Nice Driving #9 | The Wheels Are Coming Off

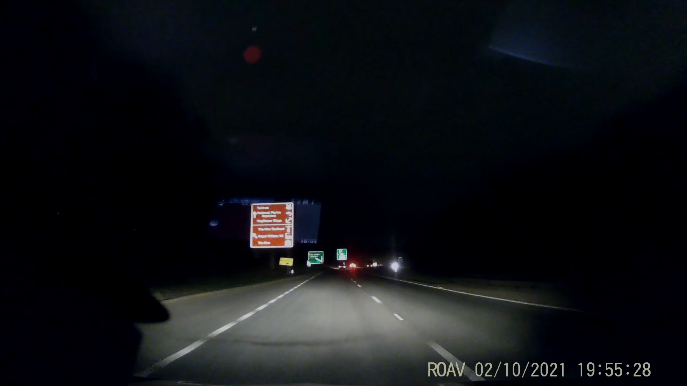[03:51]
the car that we're watching in this clip is the one up ahead with its brake lights on it moves out to lane two is it unsure of where it's going because it goes to overtake and then goes absolutely nowhere but this time it's the lorry driver doing the nice driving this is superb appreciate the problems and fix it